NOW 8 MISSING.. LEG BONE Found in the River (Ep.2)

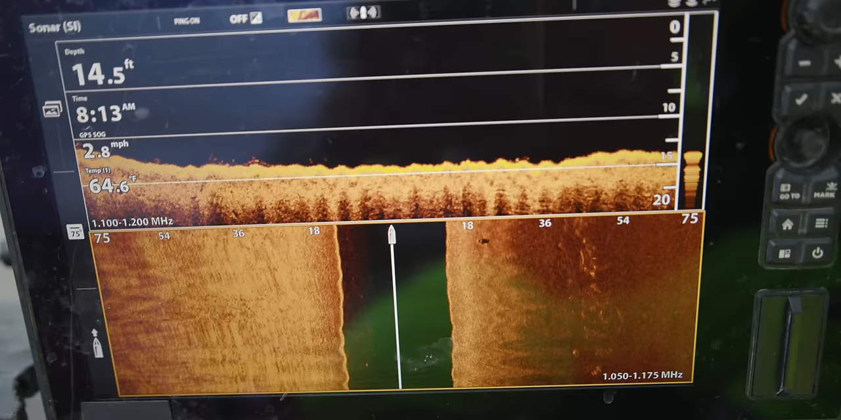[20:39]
On screen: depth 14.5 ft, water 64.6°F, speed 2.8 mph
So we can see a tire here. So, I mean, if we can see a tire, we're gonna be able to see a car.
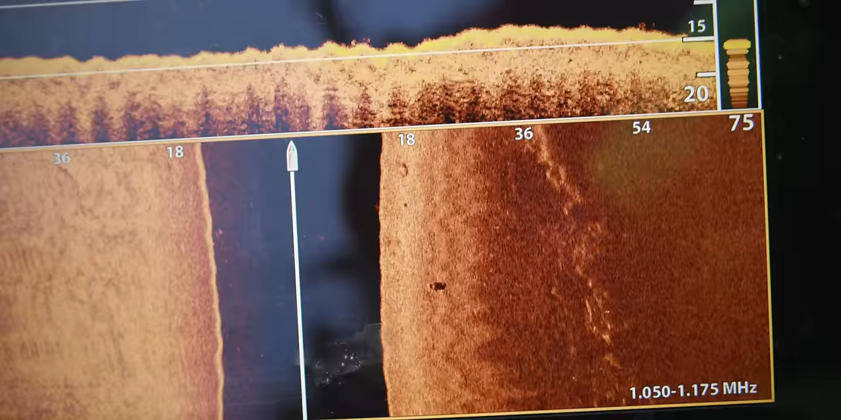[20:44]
All right, we have a car. We have a car right here.
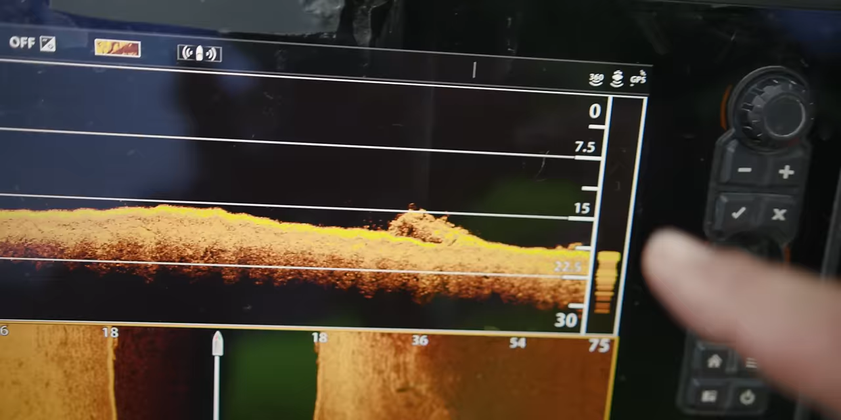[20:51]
Yep, 100%, there's one car. And this is not where Jacob said the car was at. So this one is completely separate from our first discussion.
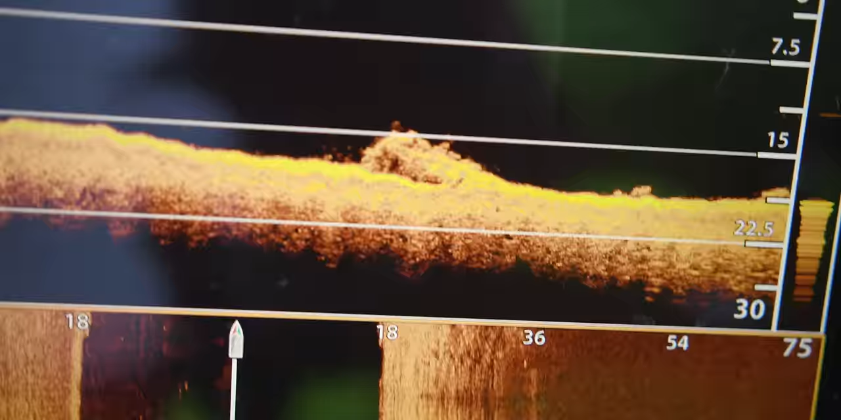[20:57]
And bring us back over it.
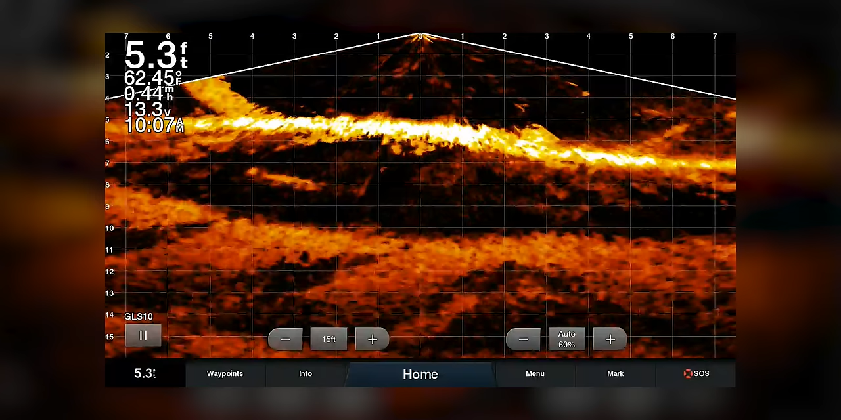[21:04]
On screen: depth 5.3 ft
So what I'm gonna do right now is I'm gonna identify with the shoreline, like which tree is it off of. And so right now I know it's off to the left. So we're gonna go left a little bit.
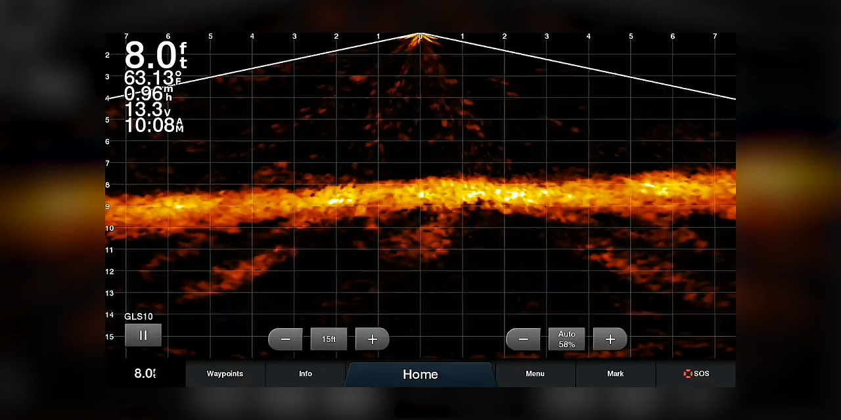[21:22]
On screen: depth 8.0 ft, water 63.13°F, speed 0.96 mph
All right, coming up on there. So see how we're bouncing, but we still have a car. As to what kind of car? I don't know what kind of car, but see the wheels there?
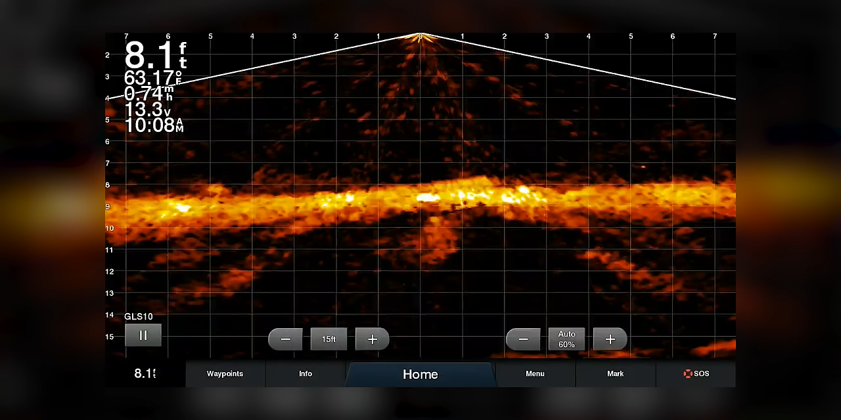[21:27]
On screen: depth 8.1 ft, water 63.17°F, speed 0.74 mph
So it's upside down. So I'm gonna mark this one and run it to shore, and then we'll go look for another vehicle or two.
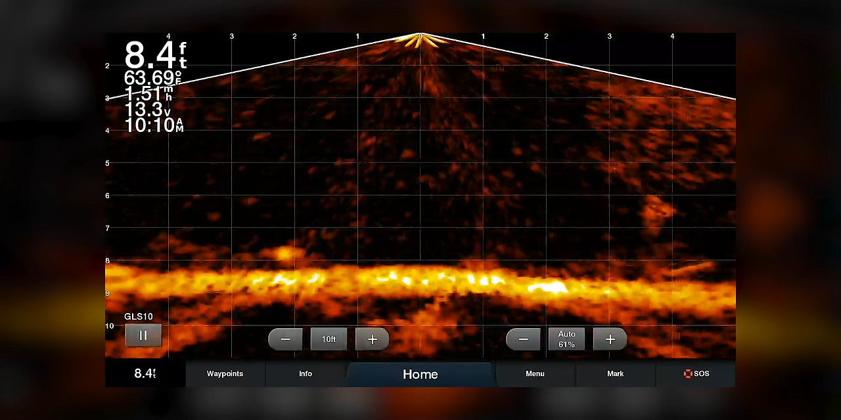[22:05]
On screen: depth 8.4 ft, water 63.69°F
You can see my magnet bouncing here. Coming up to it there, and we're gonna try to snag it and hit it. Come on, come on, come on, hit it, hit it.
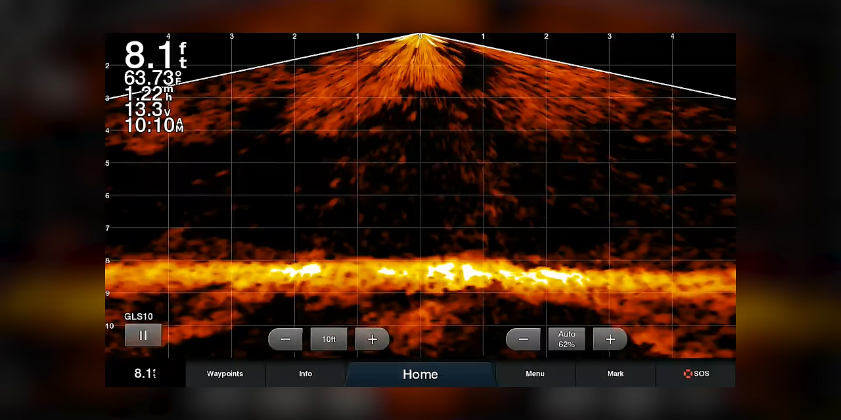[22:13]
On screen: depth 8.1 ft, water 63.73°F, speed 1.22 mph
All right, oh, no, all right. I got a lock. Let's take us back over it.
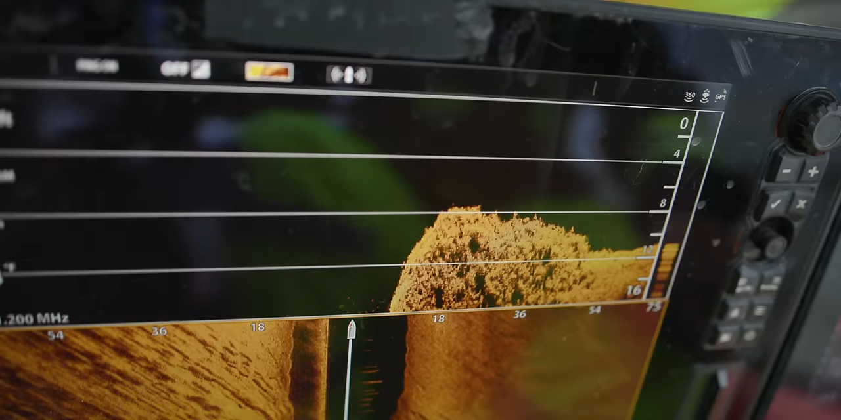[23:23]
See all that? That's not reading at all. So something's wrong with side scan. Like we buggered it up while we were on shore or something.
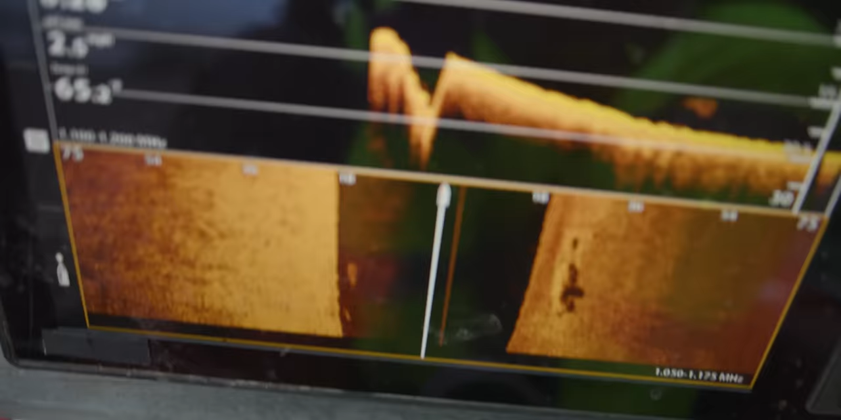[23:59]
I'm gonna make it better though. That was just us kind of floating past it.
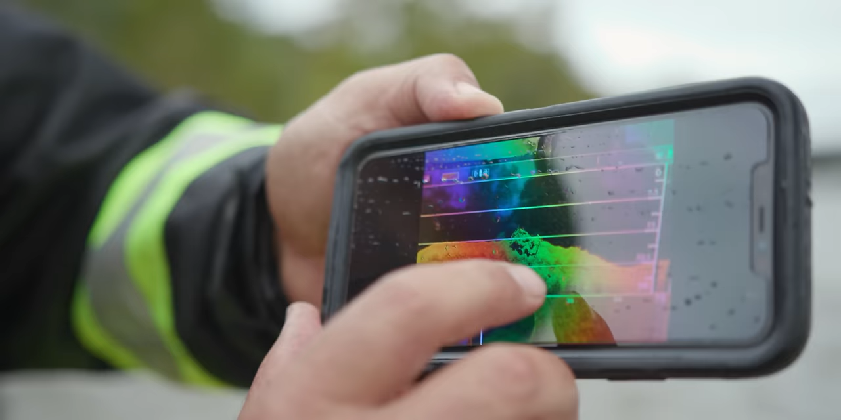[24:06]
So, there it is on side scan. There it is on down imaging.